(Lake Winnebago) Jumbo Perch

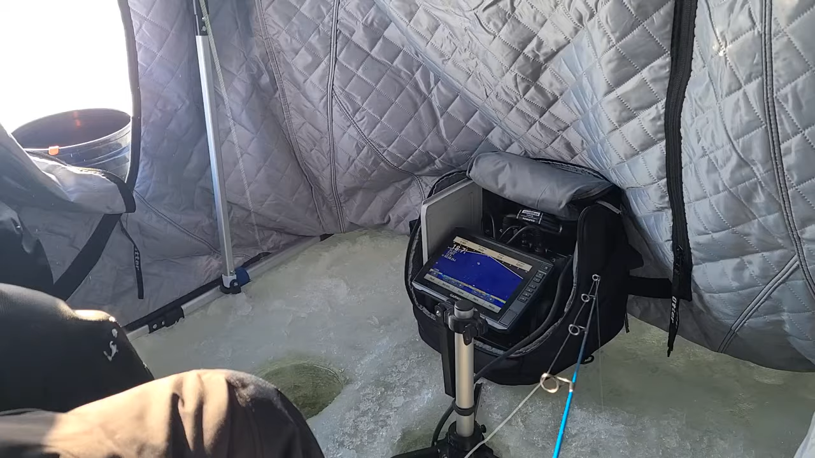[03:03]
Got him? Yep. That's a big ass punch. Oh. Holy. Got it. Didn't get it fully.
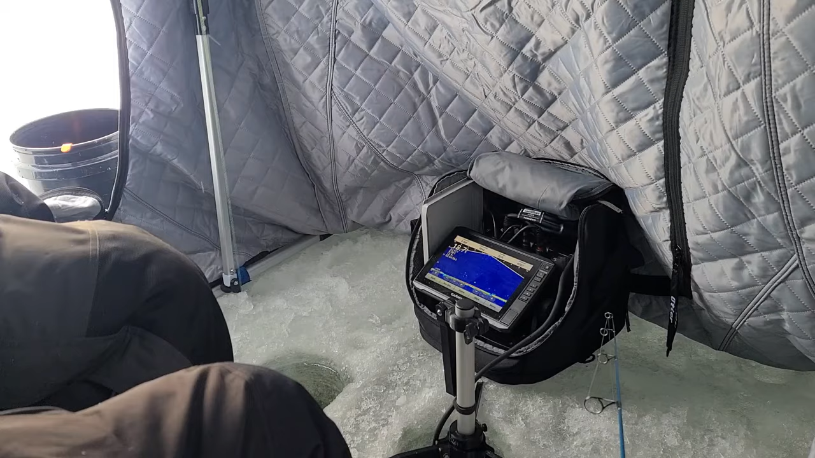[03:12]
Ooh, yes. That's fucking huge. Oh, nice one. There's one more right there. Really?